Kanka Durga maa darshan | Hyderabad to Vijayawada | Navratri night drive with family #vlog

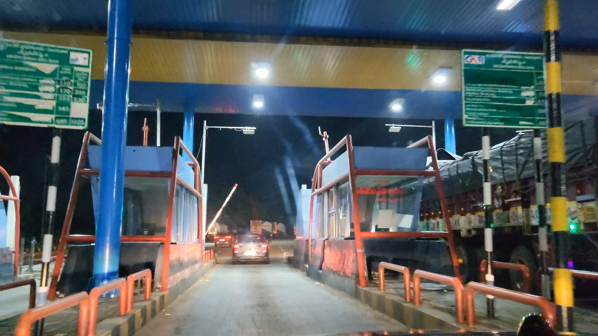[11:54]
पुलिस रुक, अब पुलिस पास छोड़ेंगे इसको। पुलिस नहीं दे। हाँ देखो आगे में पुलिस गाड़ी आ चुकी
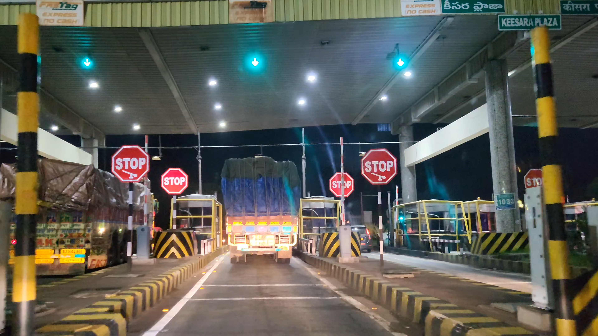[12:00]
है। आगे दे। आगे है ना पुलिस गाड़ी।